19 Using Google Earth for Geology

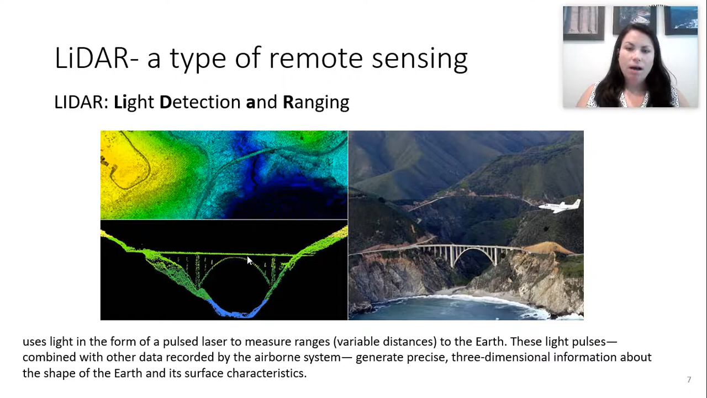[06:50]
And of course, if we have an image of it, that helps us understand what's happening. But LiDAR is just a way to another tool that we can use to understand Earth's surface. So LiDAR can be used for geology, but it has a lot of other applications, especially with the progression of virtual reality and technology for self driving cars.
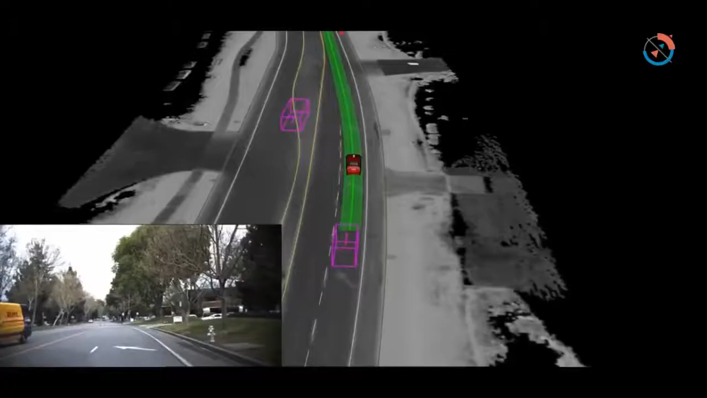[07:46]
LiDAR enables a self driving car to view the surroundings with a few special superpowers.